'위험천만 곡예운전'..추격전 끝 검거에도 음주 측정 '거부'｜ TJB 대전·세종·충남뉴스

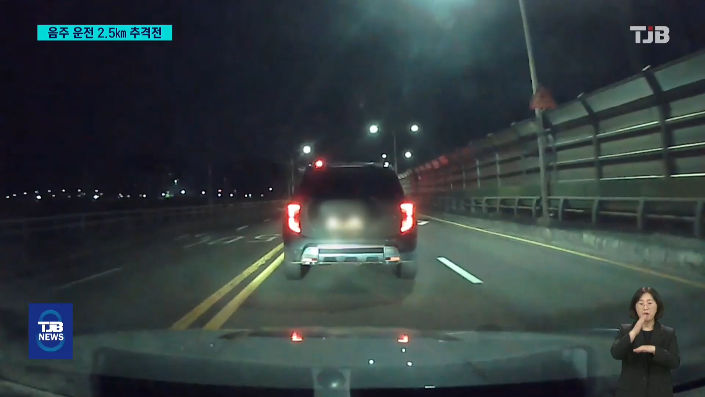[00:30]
대전 서구의 한 도로 위에 멈춰선 SUV의 운전석으로 경찰관이 다가갑니다.